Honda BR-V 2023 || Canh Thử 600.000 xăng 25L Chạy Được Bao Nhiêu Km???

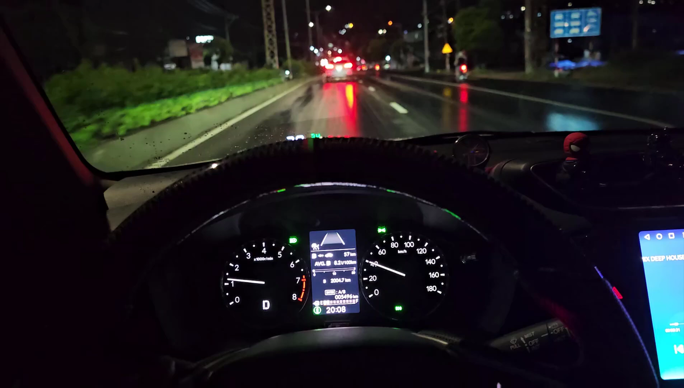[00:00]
Rồi Phương Còi Giáp hello anh em ha Này Phương canh xăng Thì nếu như mà nhìn vô cái đồng hồ báo xăng á Của xe á Theo cái mức mà tiêu hoa nhiên liệu mà xăng nó báo Bao nhiêu lít trên cam cây á Hiện tại xe Phương cũng đang quá hớt Đây nè
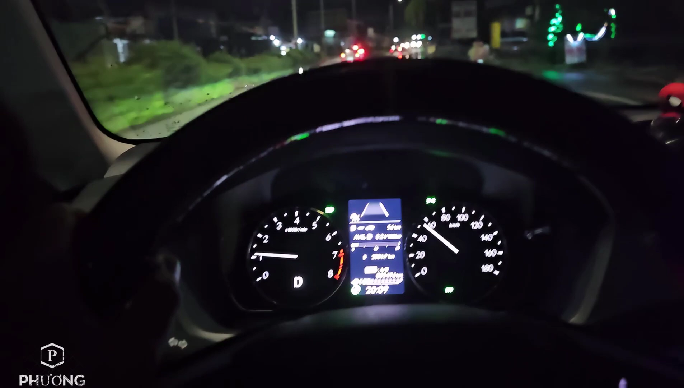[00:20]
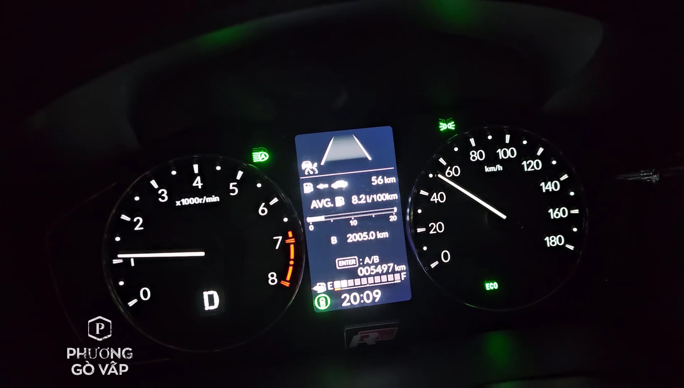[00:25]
8.2 Khá nhiều so với cái thông số mà tiêu chuẩn của xe ha Thì thật ra thì cũng đúng thôi Phương chạy Sài Gòn là chính
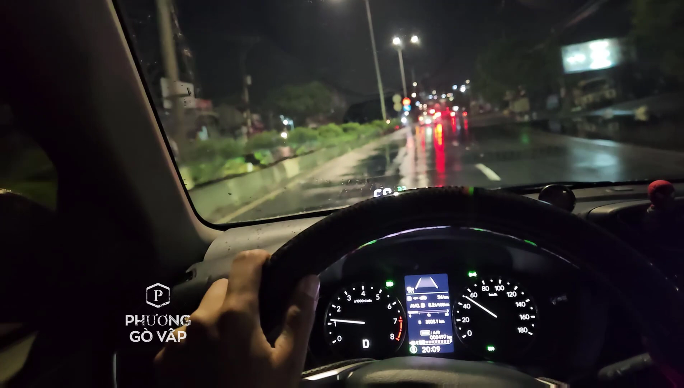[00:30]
Nhưng mà Nhiều này thì nhiều lắm Nên là giờ này mình canh bằng cách chuẩn nhất ha Phương nghĩ là cách này canh được Đây nè Thì hiện tại là theo như thông số dự tính á Là còn 56 cây nữa là
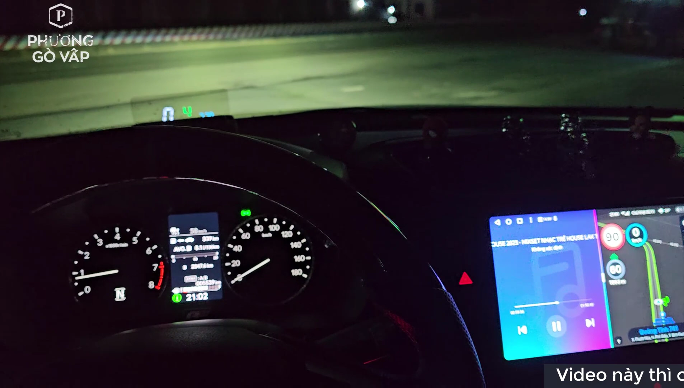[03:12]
Phương vừa mới đổ 600 ngàn tiền tăng Thì
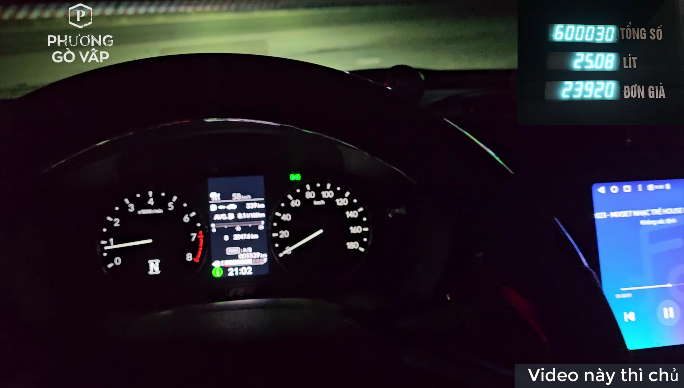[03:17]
Nó lên là 25 lít Này 25 lít thì Nó báo là nó chạy 339 cây nữa Bây giờ Phương reset Cái chip B nè
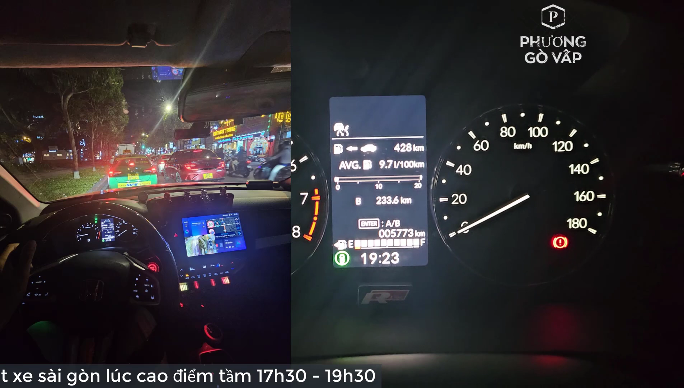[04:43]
Thứ 6 Phương đem xe lên Thì lúc mà Phương về là đâu đó khoảng 6 giờ Để về nhà để chở mẹ con đi chơi Thì 6 giờ mà về tới rồi nhóc là đâu đó Không phải 7 giờ
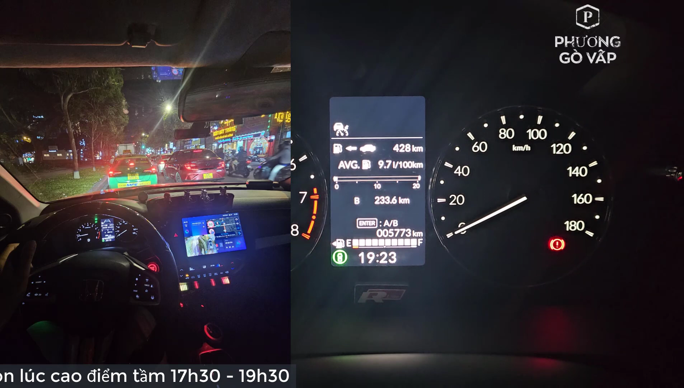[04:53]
Đó thì chở mẹ con đi chơi Rồi gần đây thì Phương lại chở Vợ đi ra quận 1 Đám cưới Thì đâu đó là nó nằm ở cái 6 giờ rưỡi rồi đó Thì kẹt kinh khủng luôn mọi người Nên là hầu như địa chí nhín nhín Thì Phương cũng canh thử coi Kẹt xe mà nó nhiều nhất là nó tiêu hào nhiều lít Rồi mấy mốt thì Phương làm tiếp 1 clip Là chạy xe đường trường rồi chạy xe nước bình thường Chưa vui ha Chạy xe đường trường rồi cao tóc rồi đó Thì nó ngốn nhiều lít